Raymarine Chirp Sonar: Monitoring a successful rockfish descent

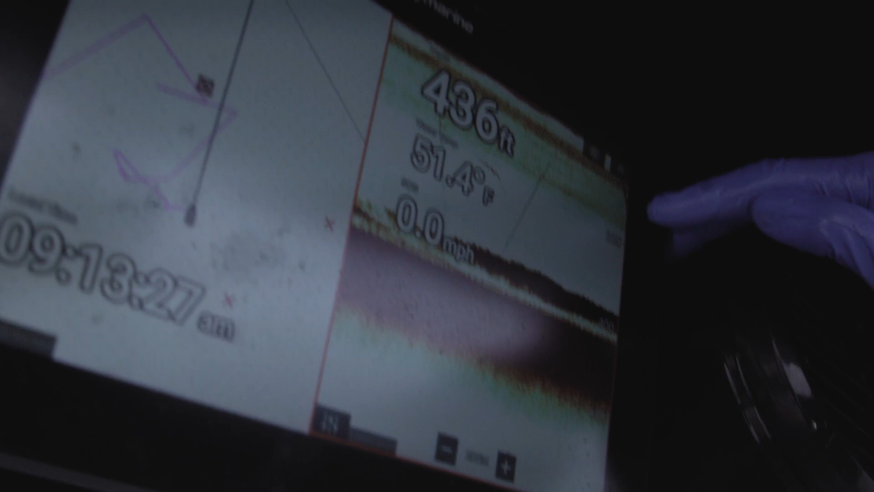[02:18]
On screen: depth 436 ft, water 51.4°F, speed 0.0 mph
So the very corner of the screen we're seeing that downrigger ball descend.
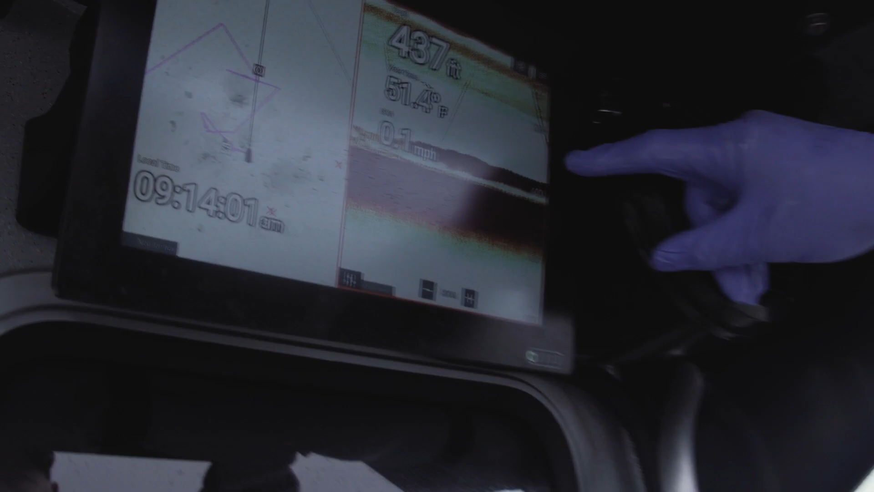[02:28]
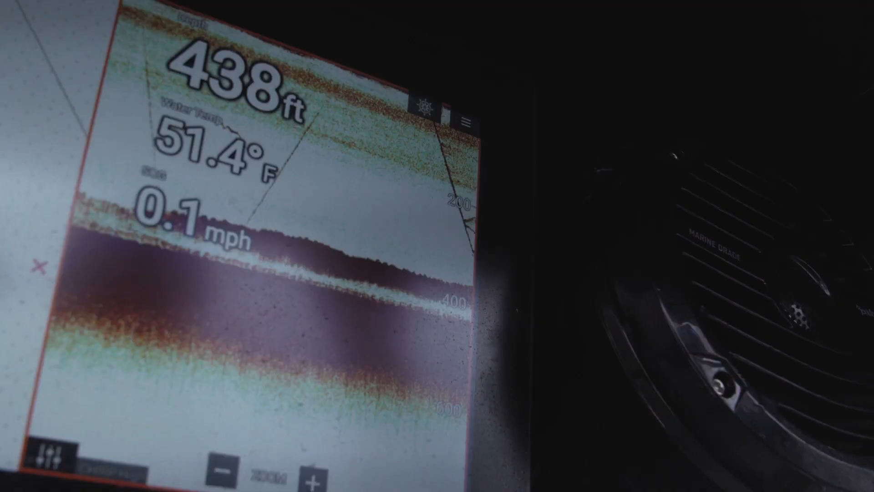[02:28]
On screen: depth 438 ft, water 51.4°F, speed 0.1 mph
So the rockfish has now separated there's the downrigger ball at
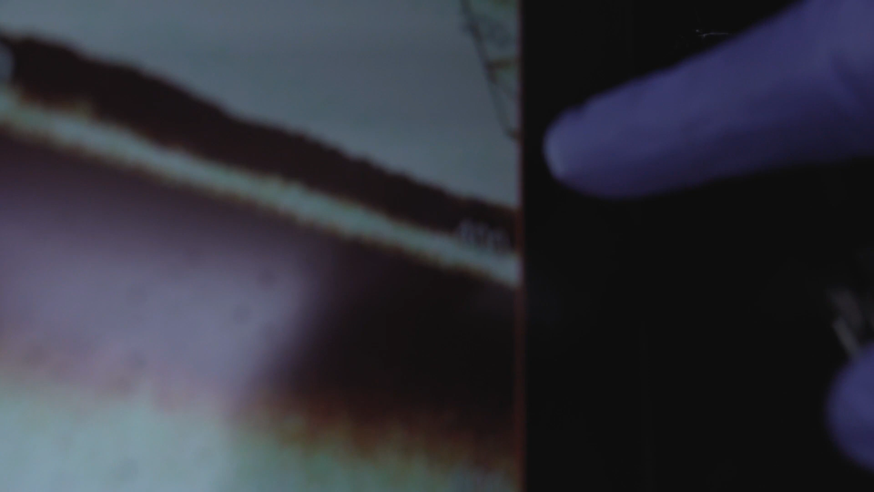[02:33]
depth I'll hit the up on the cannon downrigger and you're gonna see
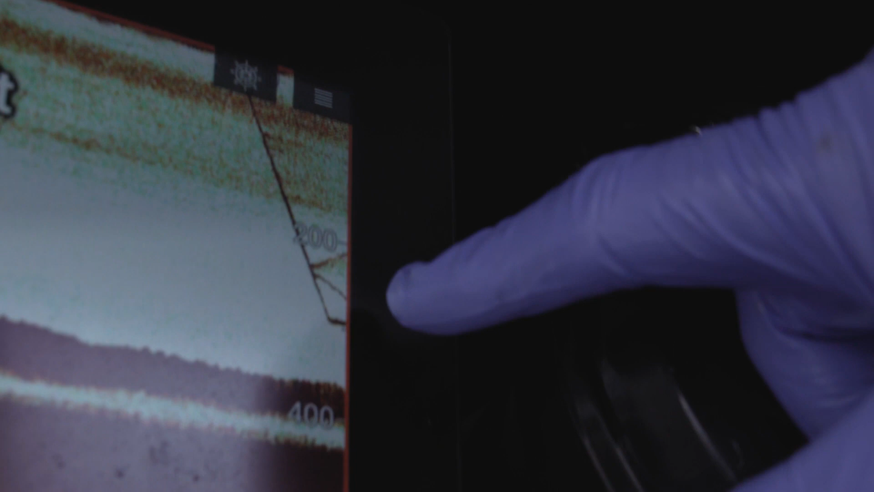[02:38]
the downrigger ball come back up and the separation of the rockfish which is this other descending line they're gonna intersect
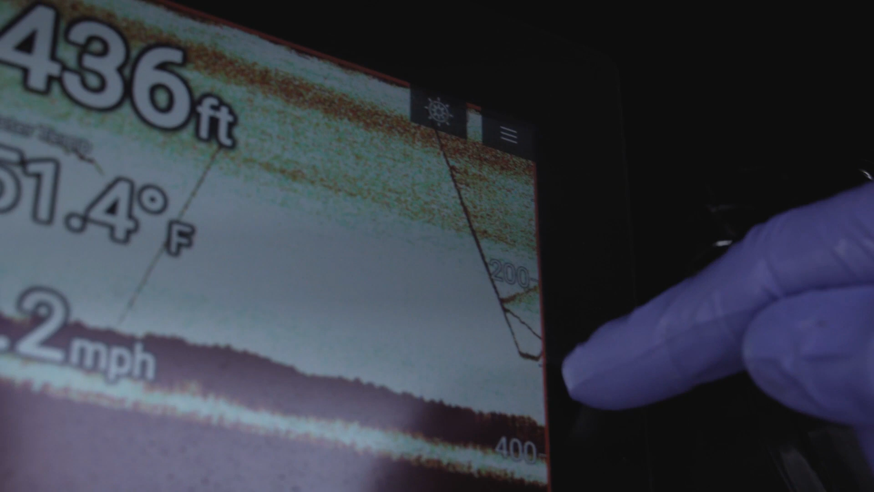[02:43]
and the rockfish is now the rockfish is now swimming back to the bottom because his air bladder has
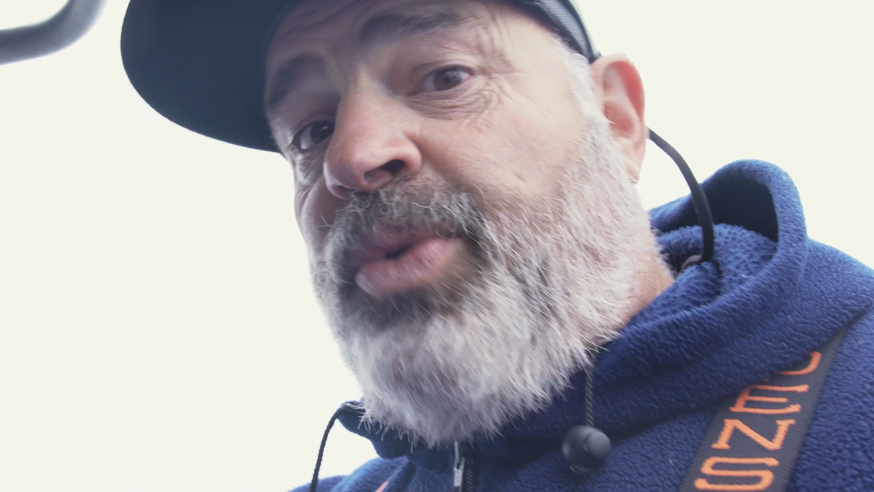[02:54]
recompressed due to the tremendous pressure at that depth.
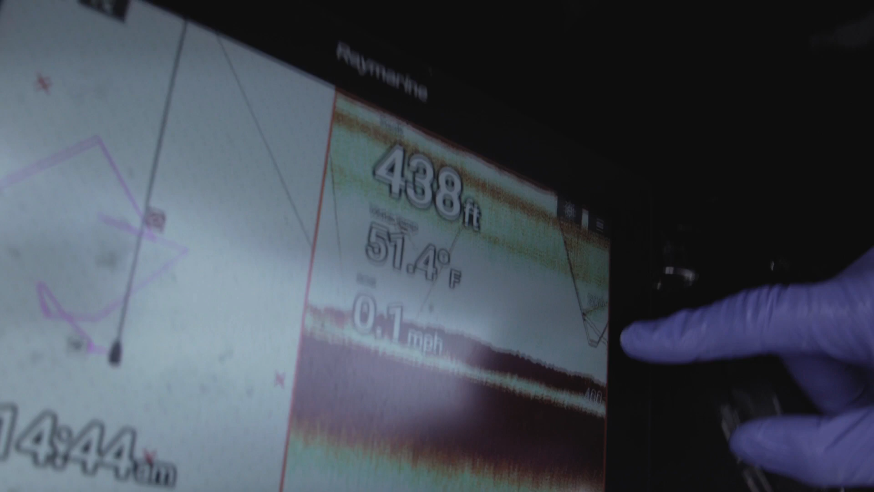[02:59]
On screen: depth 438 ft, water 51.4°F, speed 0.1 mph
So here is the downrigger ball coming up and now there is the rockfish swimming back.